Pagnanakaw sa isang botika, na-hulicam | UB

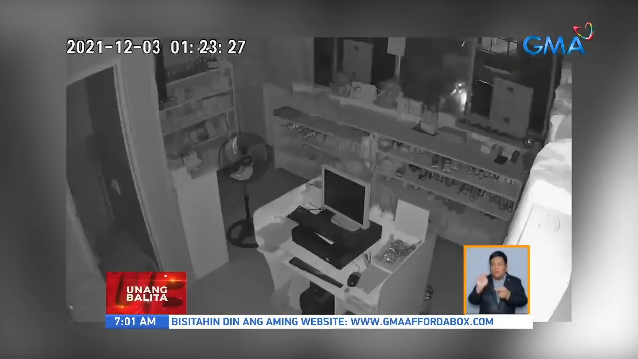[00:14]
Nahaagip ng CCTV ang lalaking yan na nakatakip ang muka.
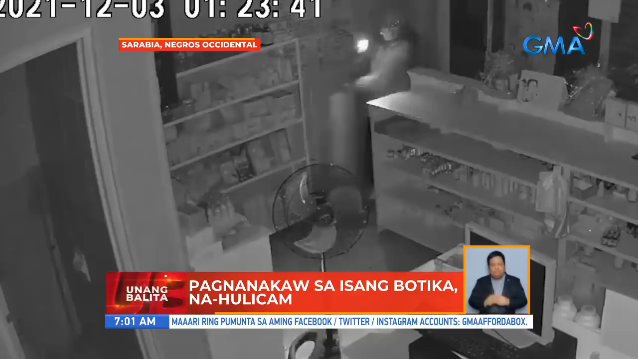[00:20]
Humasok siya sa isang tindahan sa Sarabia, Negros Occidental. Isang butika pala ang kanyang pakainakawan. Dumiretso sa sakahan na kanyang sinubukang buksan.
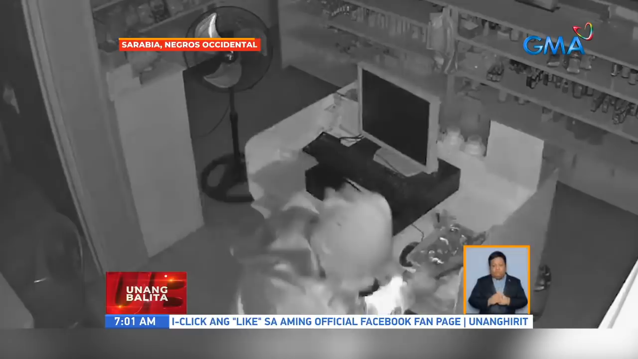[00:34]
Nang hindi niya ito mabuksan, lumabas siyang bit-bit ang ilang gamit sa tabi ng kaha.
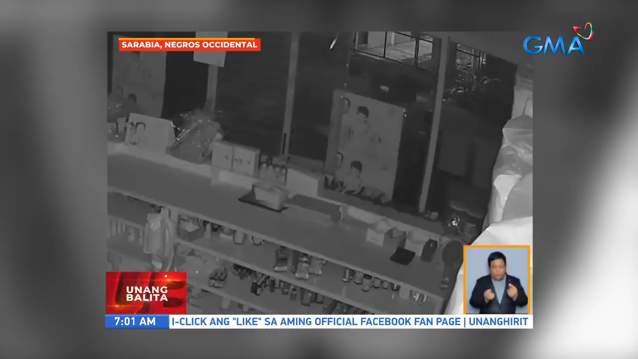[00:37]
Maaninag sa labas na may kasama pa pala siya. Humasok ang kanyang kasamang lalaki at nanguhan naman ang mga paninda sa butika.
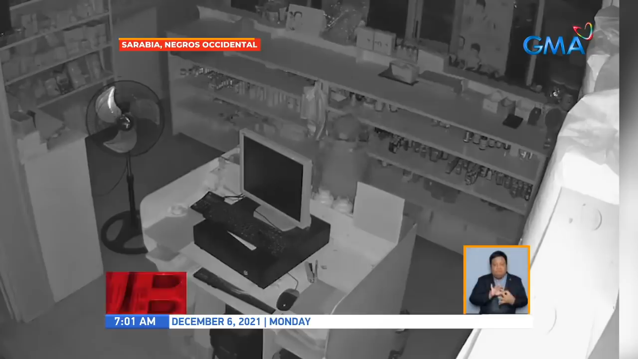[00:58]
Inaalam pa kung magkano ang halaga ng mga ninakaw.
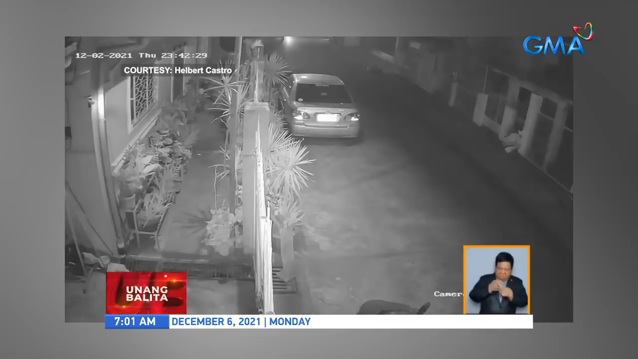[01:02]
Gasgas kotse gang ang nahulikam sa Lawag City, Ilocos Norte.
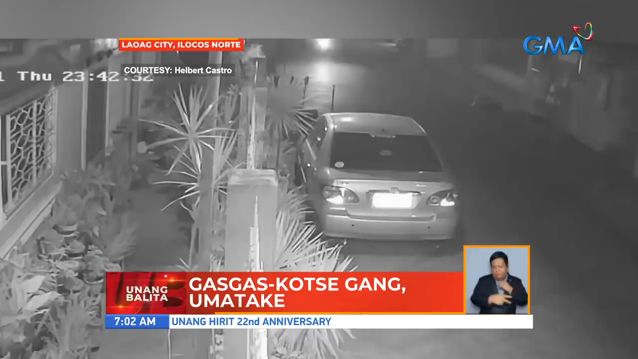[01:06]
Magkakaangkas ang tatlong sospek sa iisang motorsiklo. Pagtapat nila sa nakaparadang sasakyan.
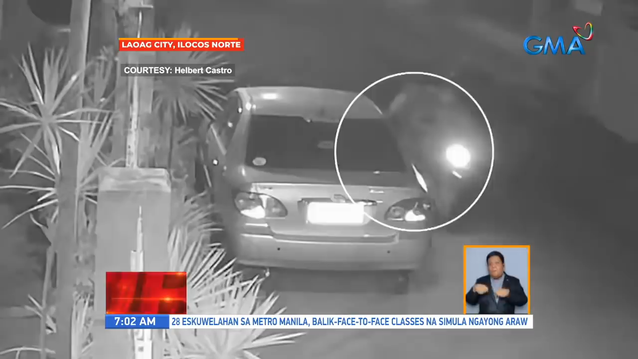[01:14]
Inilapit nila ang kanilang kamay at tila ba nilinyahan ng sasakyan. Hindi na nakagip ng CCTV pero may isa pa raw SUV na tinarget ang mga salarin.